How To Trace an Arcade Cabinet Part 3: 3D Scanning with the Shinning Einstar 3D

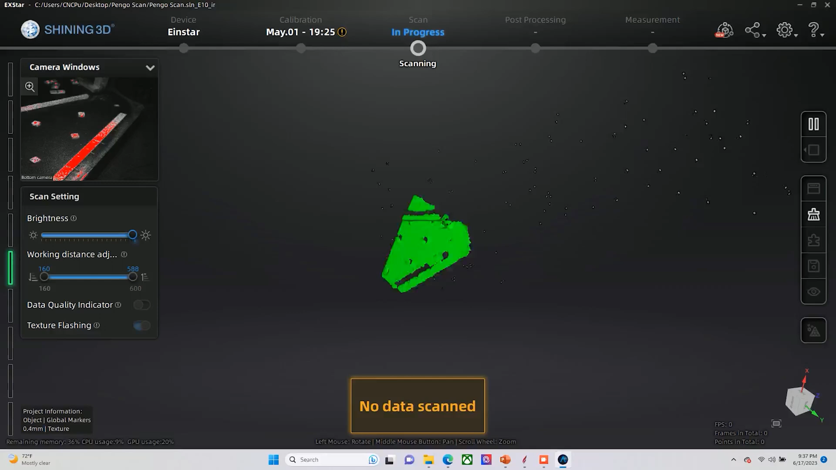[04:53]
So as you start to see on the screen here, there'll be a green area. So you see all the tracking dots.
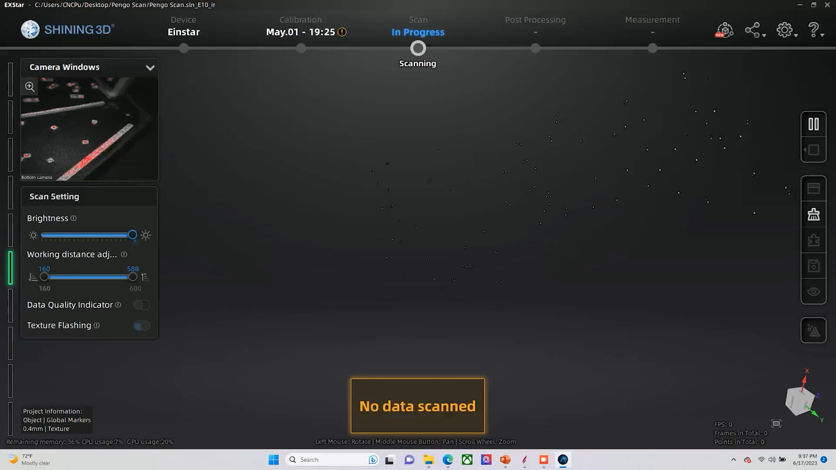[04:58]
They're basically located in a three-dimensional space. And then you have your green area that pops up.
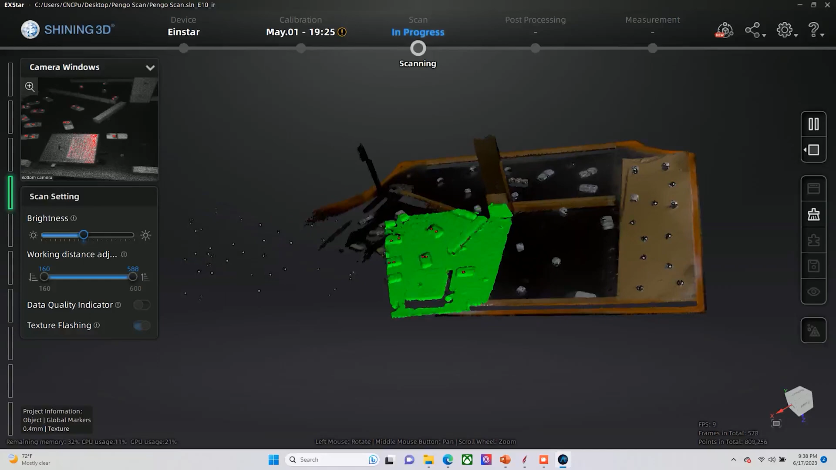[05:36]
which would be well represented within the scan.
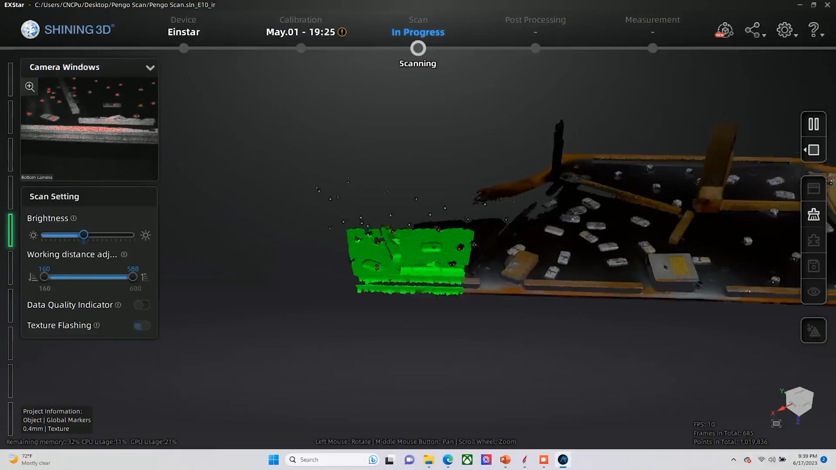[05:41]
Between the tracking dots on the dice that we set
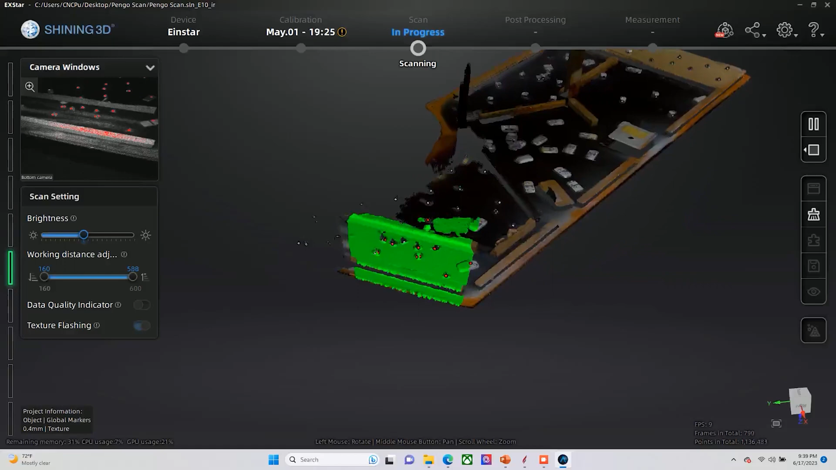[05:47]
up as global markers and all the structure that I have here,
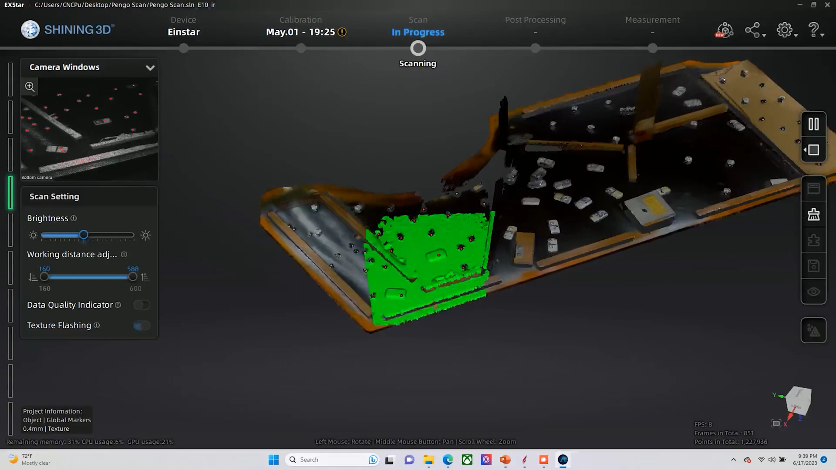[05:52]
the scanner does a pretty darn good job of keeping track of where it is and maintaining orientation on it.
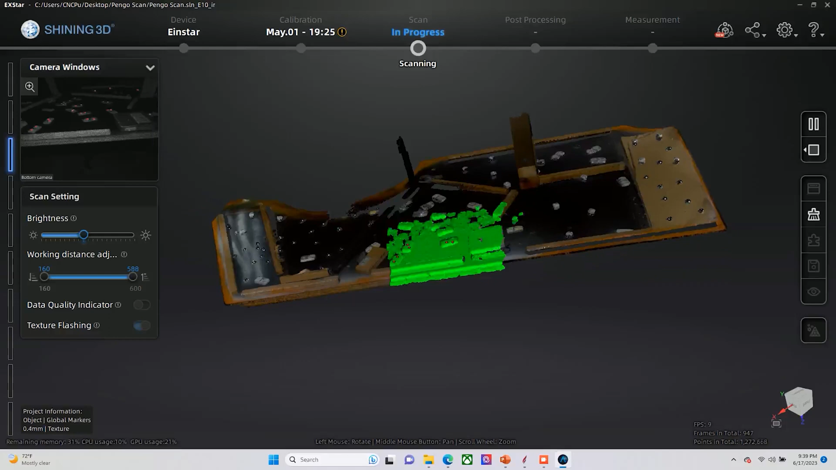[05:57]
When I do my first pass of scanning, basically I'm just trying to cover as much of the cabinet as possible.
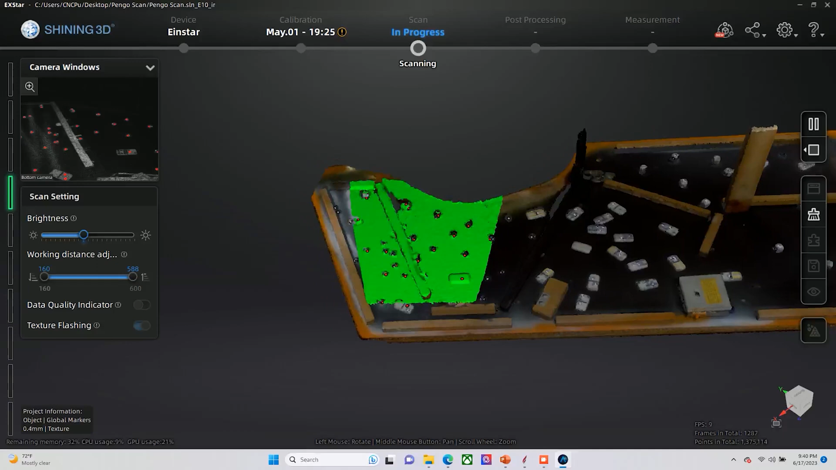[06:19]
left to right, for the scanning process.
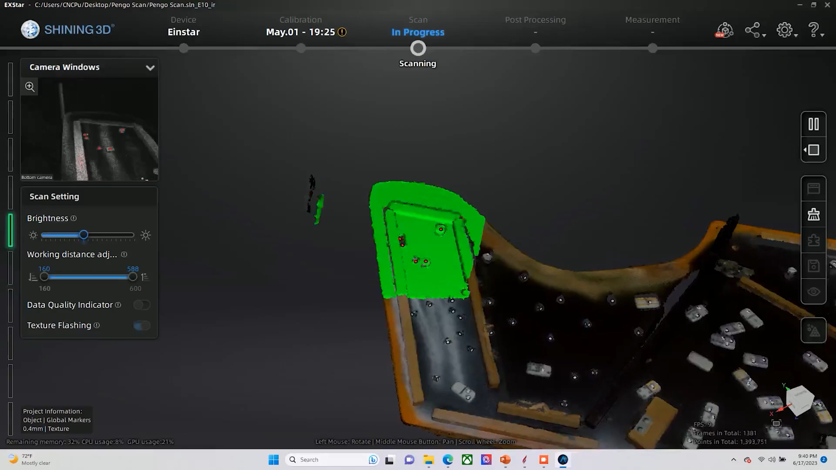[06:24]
The idea here is that I'm only getting one side of the blocking,
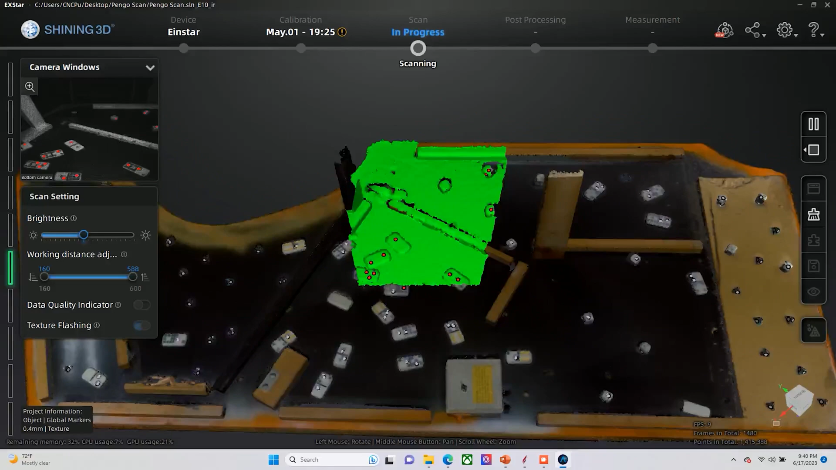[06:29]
and so I need to basically rotate and change my orientation to make sure that I'm getting all of the sides of the blocking.
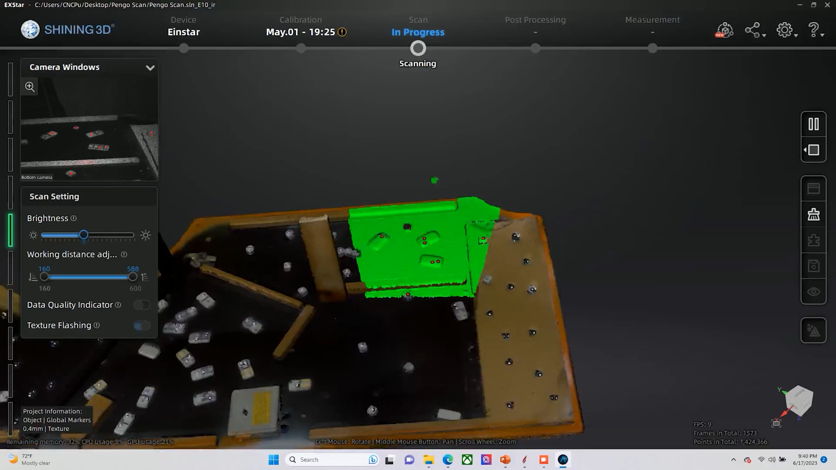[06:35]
So if you're looking at this scan, it also has an RGB camera,
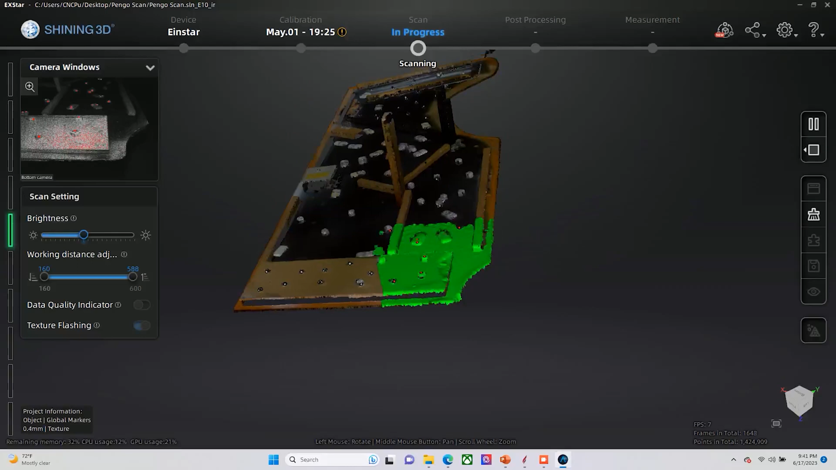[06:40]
which gives you your color, which is very nice for figuring out what's going on.
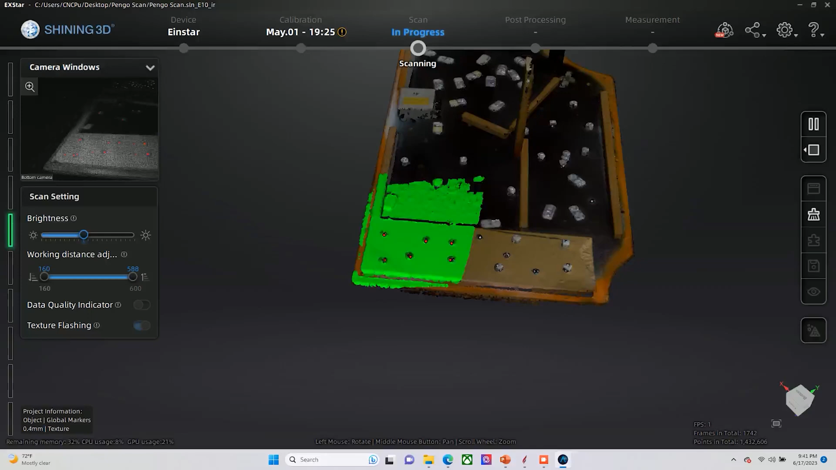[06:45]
But as you're looking at this and you're like, well, this was a Pengo cabinet in the last video, why is there all this orange?
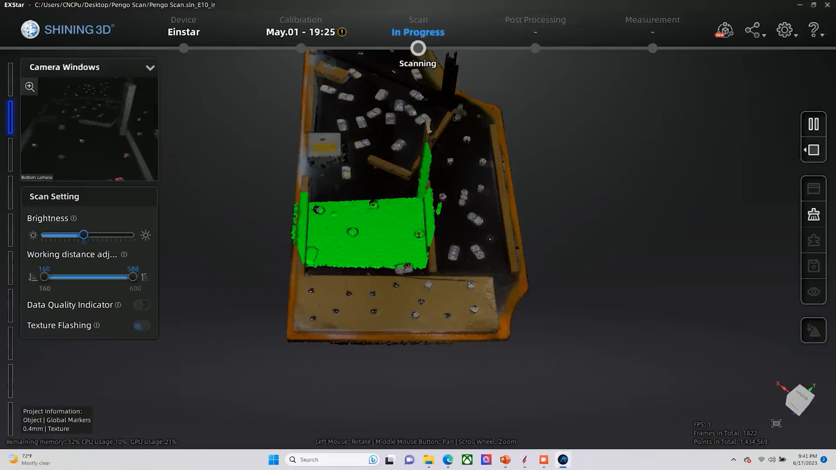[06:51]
So what happens is that the scanner really does
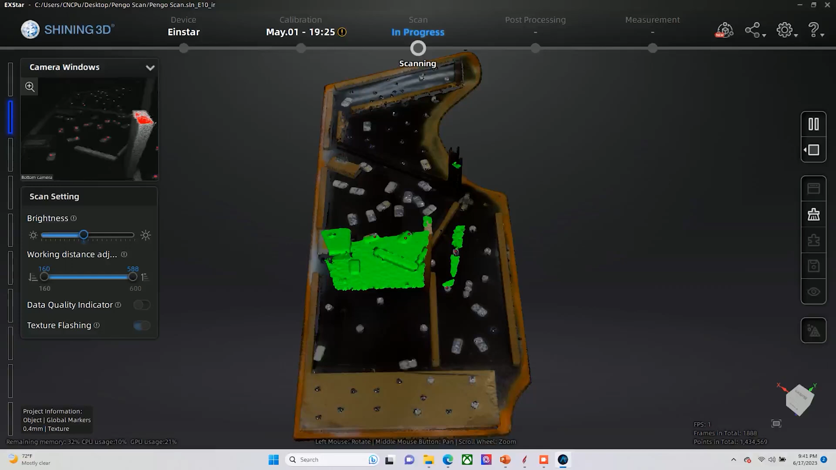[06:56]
not like the grainy material of the disintegrating particle board that the cabinet is made out of.
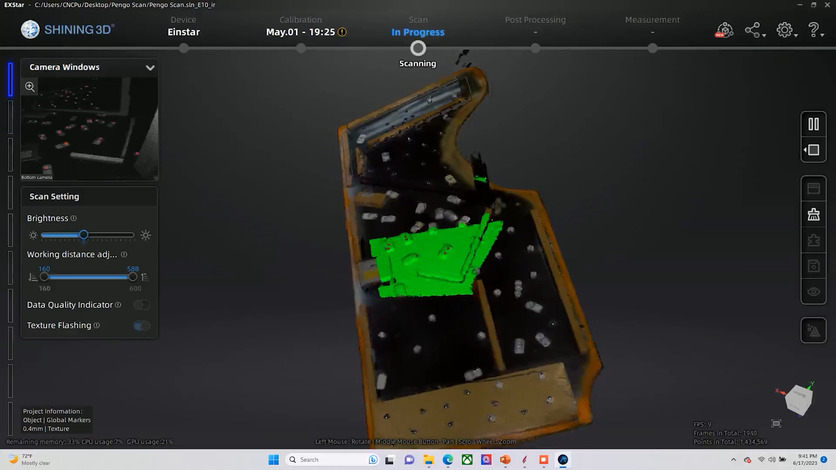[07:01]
So when you take the T-molding out, the wood that's underneath, it has a difficult time tracking.
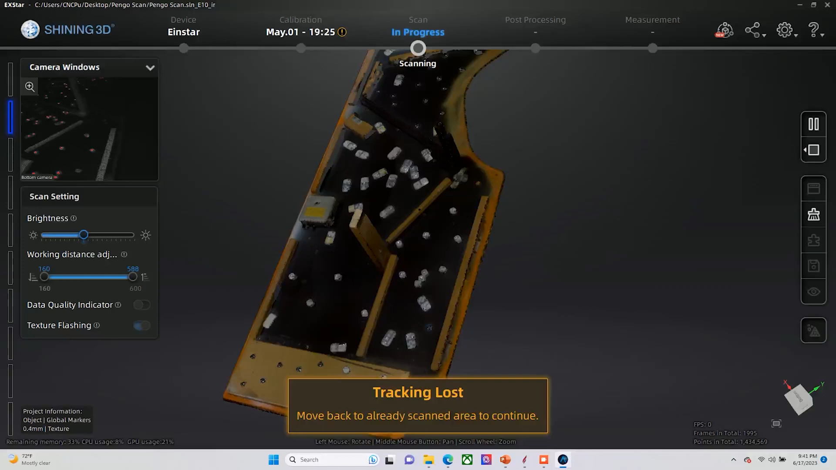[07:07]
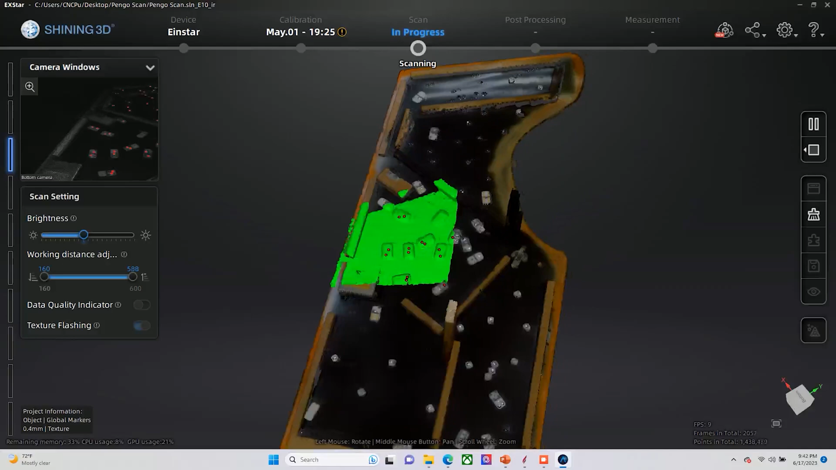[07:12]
So what I wound up doing was I basically did a quick round of spray paint around the edges.
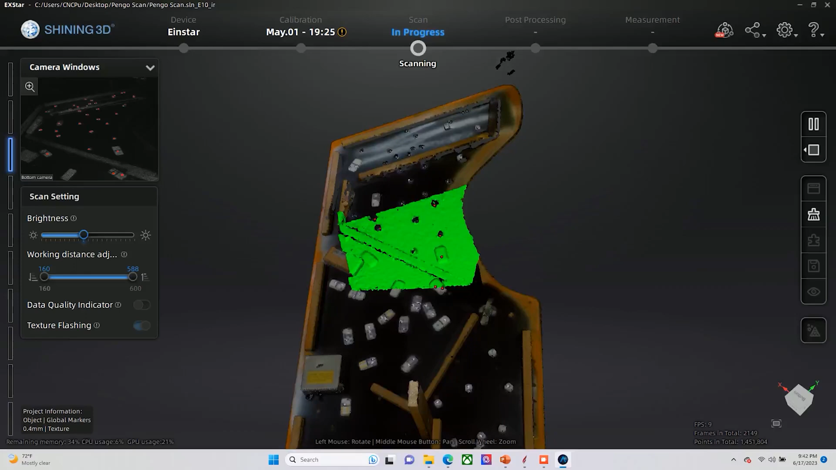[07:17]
This basically eliminates the black, which helps, and it also helps fill in some of the nooks and crannies of the wood around the surfaces.
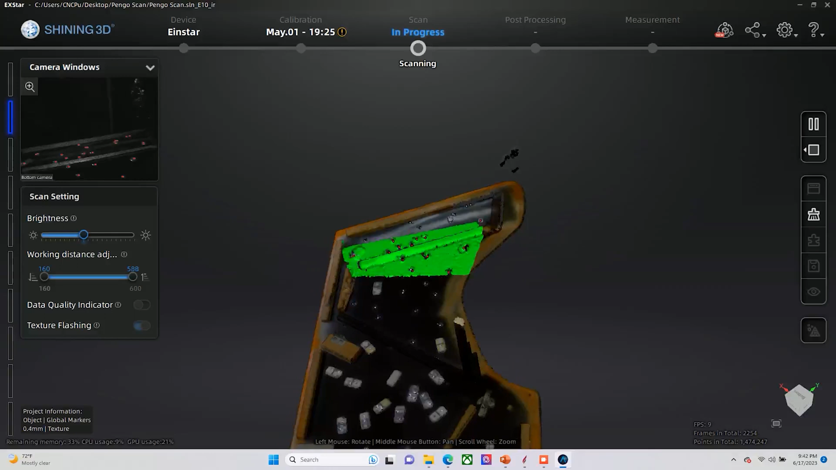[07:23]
So the idea here is that I was hoping to get a little bit of a better edge
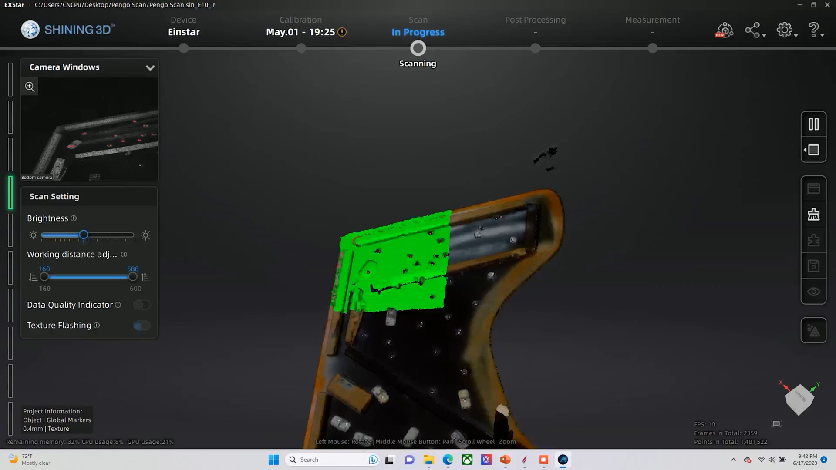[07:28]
scan so that I could then easier trace the profile of